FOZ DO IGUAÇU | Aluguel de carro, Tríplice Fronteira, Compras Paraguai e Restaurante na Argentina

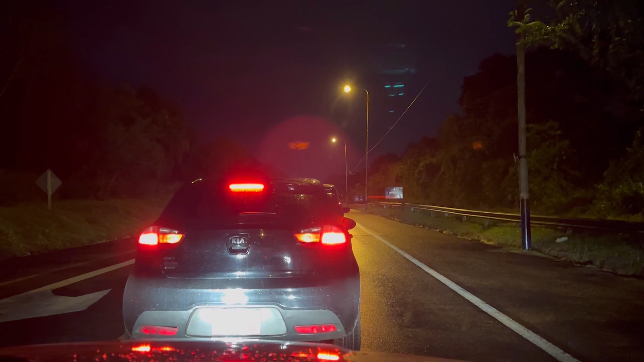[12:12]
Nós estamos aqui na fila mais ou menos uns 40 minutos, né, amor? Ou mais. É, pra passar aqui na doanda da Argentina. É, a fila tá demorando pra caramba.
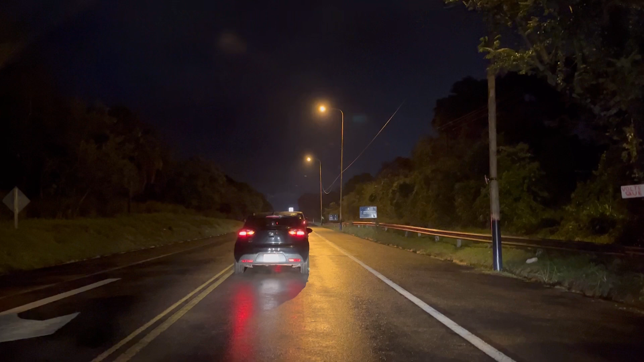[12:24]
Acabou de andar, mas... É, tá demorando bastante, tá? Ali na frente, a gente já dá pra ver o Dutch Free, né? Mas eu acredito que a gente vai demorar em torno de uma hora, uma hora e pouca pra poder atravessar pro outro lado. Um pouquinho mais pra frente, nós temos o Dutch Free, né?